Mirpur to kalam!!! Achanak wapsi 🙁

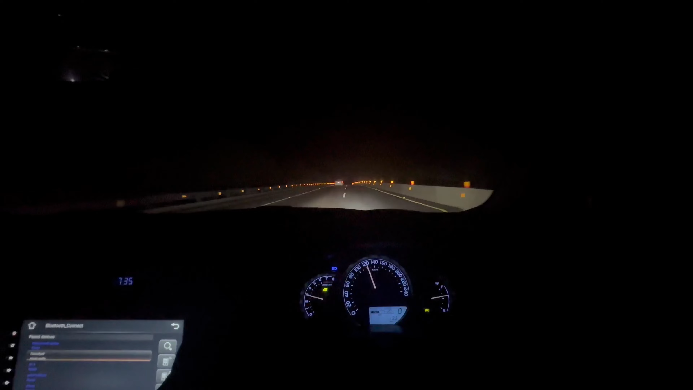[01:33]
तो ये जी गाइस अभी हम लोग पहुँच गए हैं, स्वाद पहुँचने में तकरीबन आधा घंटा रह गया, साठ किलोमीटर। और
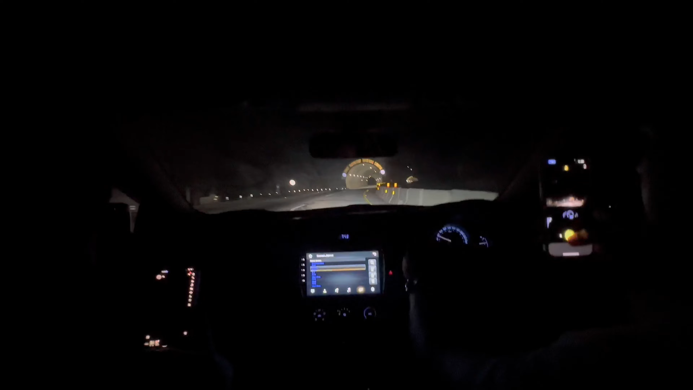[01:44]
तो गाइस जब हम स्वाद के पास हैं और ये टनल्स आना शुरू हो गई हैं,